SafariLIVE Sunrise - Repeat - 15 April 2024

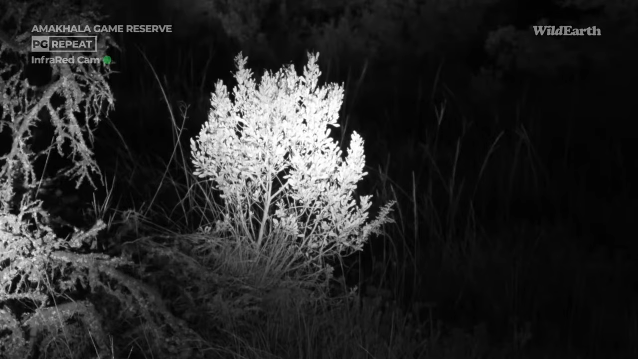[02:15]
Everybody, welcome, welcome, welcome. We are back with another Sunrise Safari, and you're here live with us at Amakala Private Game Reserve in the Eastern Cape.
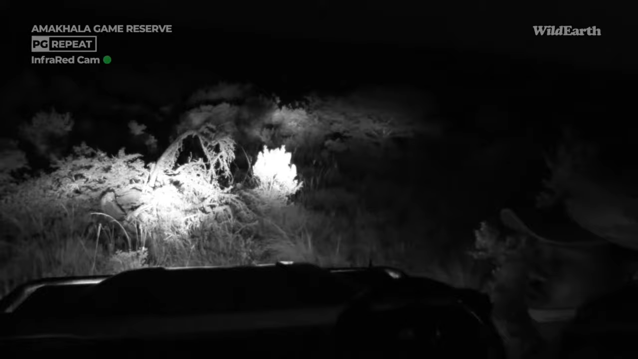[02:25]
Hello, hello everybody, welcome. My name is Eric, joined by Morgan behind the camera, and this morning, in the dark, we are going to be your eyes and ears. It is a slightly windy morning here. You can see the little branch that we are looking at there. It's a zersia, actually. A little shrub does have a little bit of wind blowing over it. So I'll set the scene. It's a little chilly, definitely warmer than it was yesterday.